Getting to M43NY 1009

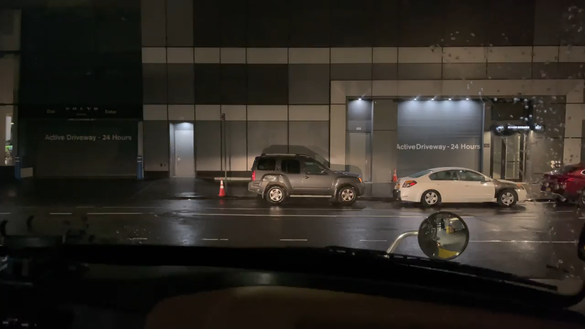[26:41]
Keep saying that. Always hit the horn a couple times these are active
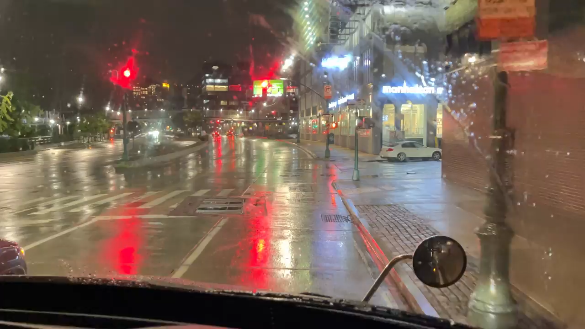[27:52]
Uh this is 44th street. If you look to your left right there there's the aircraft carrier the Intrepid. And uh I'm going to show you how to get back to the George Washington Bridge. And uh it's not real hard. Just take your time be careful. A lot of uh activity in New York City all times day or night. So we got an empty out of here. We're going to make a right here on uh 44th street.
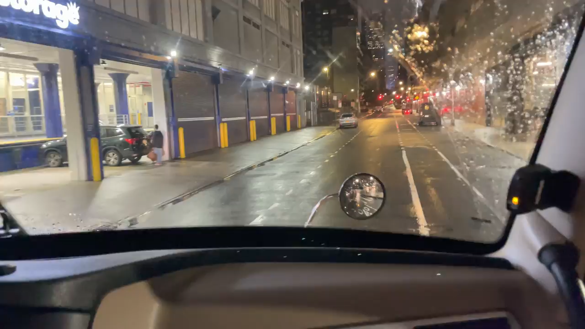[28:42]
Our building's to the right. We're coming out with an empty. Uh we're heading over to Meadowlands. But I'm watching the bridge.
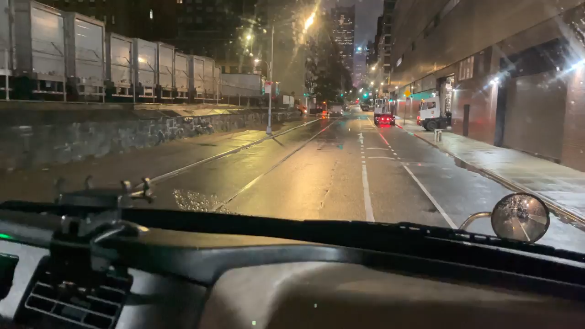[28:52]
Uh our yards here on the left. Our building's on the right. This is 44th street. We're going to cross 11th ave here. We're going to go straight up to 10th.
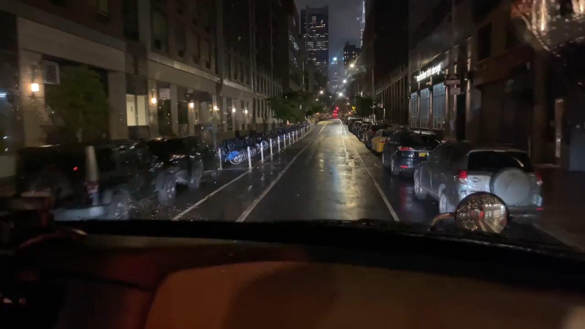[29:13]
We're going to make a left on 10th and follow it straight up. When 10th passes 110th street.
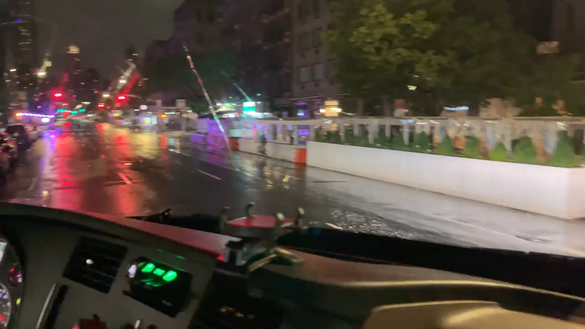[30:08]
And we're going to follow this all the way out back to 179th street. And uh so we'll do a little time lapse video on some of it but uh probably pass on most of it. Okay so we're uh still heading up Amsterdam here.
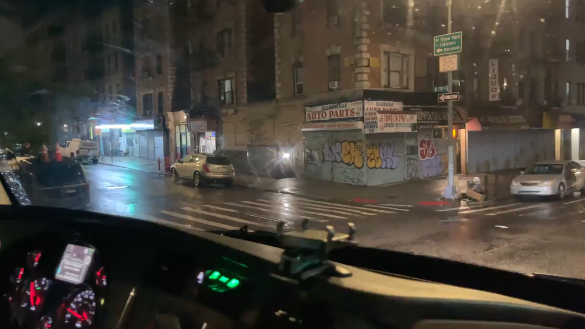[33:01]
And you may have heard of the cross Bronx. Uh you may hear on the traffic about underneath the apartments.
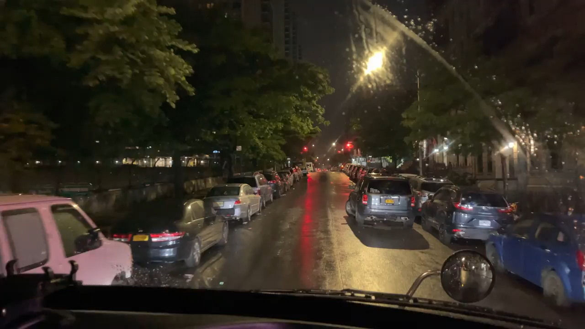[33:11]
So to my left here I don't know if you can see it or not is the actual cross Bronx.
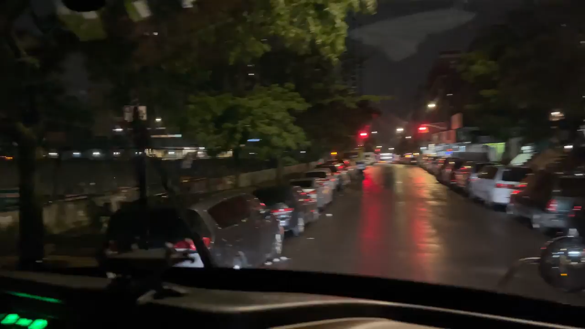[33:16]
The approach right here. So anyhow we're on 179th street.
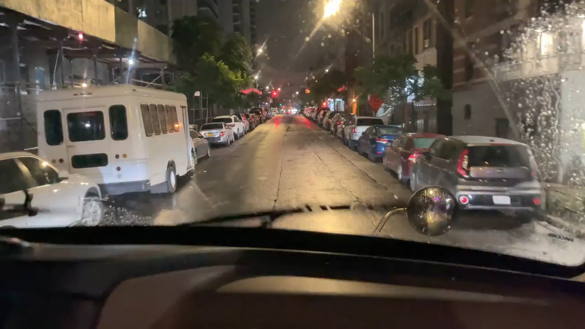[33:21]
We're going to go about four blocks just straight up 179th. Um and when we get up here we're going to jump right on the GW Bridge.
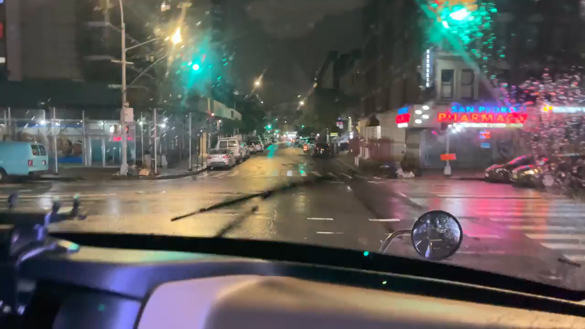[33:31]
You got to always expect the unexpected in New York City that's for sure. People uh kind of do their own thing here some days. It's crazy. Okay so we're still on 179th and as you can see we're approaching the George Washington Bridge here. Like I said this is our own little on-ramp. We don't have to cut across any kind of traffic.
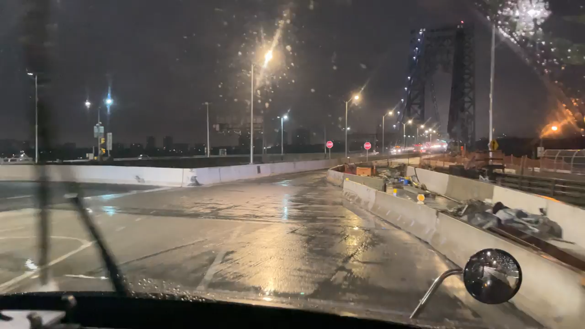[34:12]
not not trying to compete with anybody for our space. It works out real well. So this is us coming on.
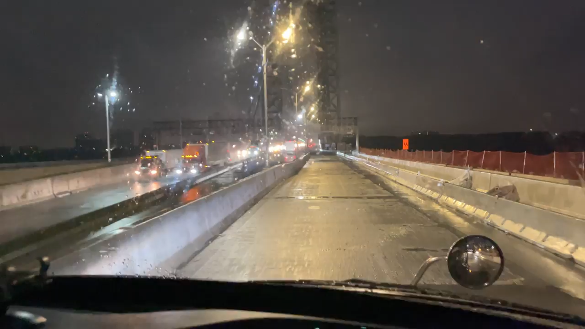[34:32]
Actually entering the George Washington Bridge now.
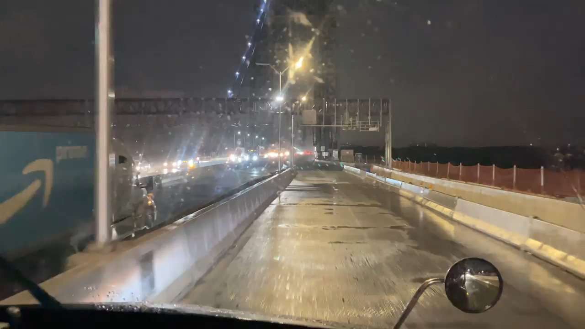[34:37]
Like I said we have our own lane here so we're not fighting with nobody. And uh here we go. So welcome back to New Jersey. We're going to follow the turnpike southbound right over to uh our next destination. And that's our uh tour of uh how to go to 43rd and back. Hope you enjoyed it.